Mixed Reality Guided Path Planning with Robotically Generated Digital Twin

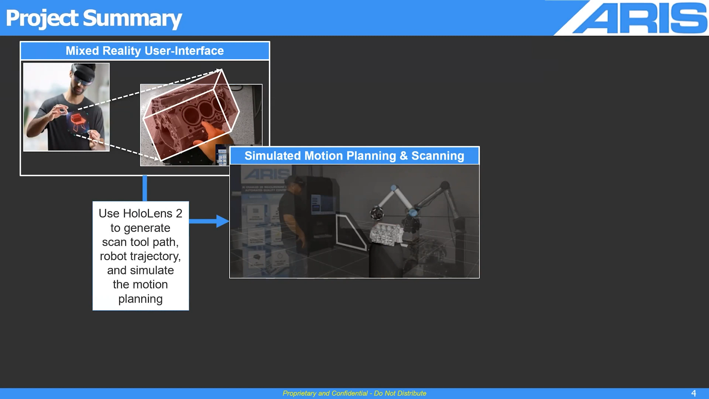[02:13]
And finally, I'm sorry, here's the use HoloLens 2 to generate scan toolpath trajectory and simulate motion planning. Finally, resulting in 3D scan data for inspection.
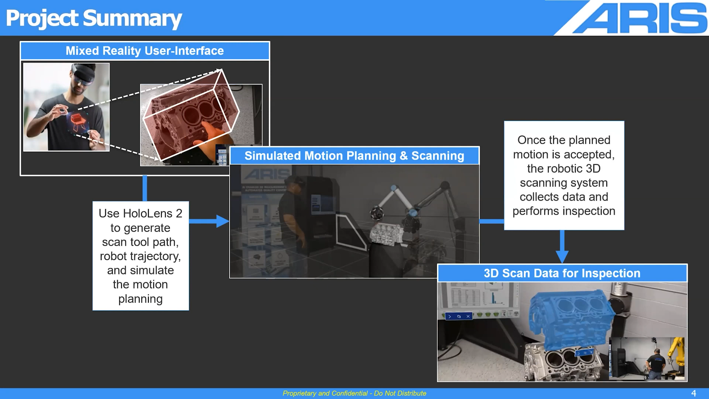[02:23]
So this will be executing the simulation data in real life and the robot will be actually performing. So I'll show you kind of the process we're taking.
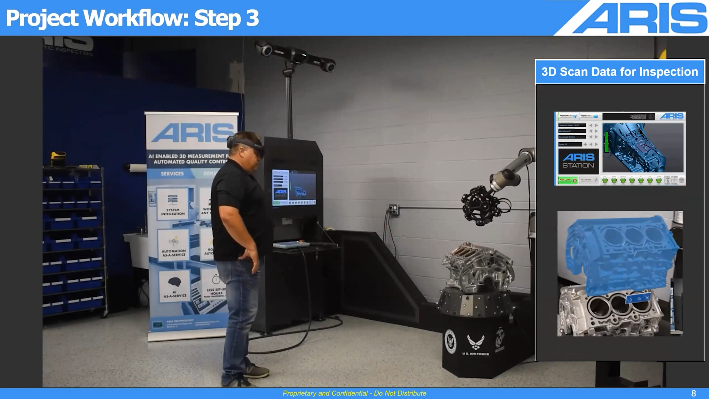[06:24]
And the resulting output would be the comparison of the scan data to the CAD or a benchmark part for inspection. Okay.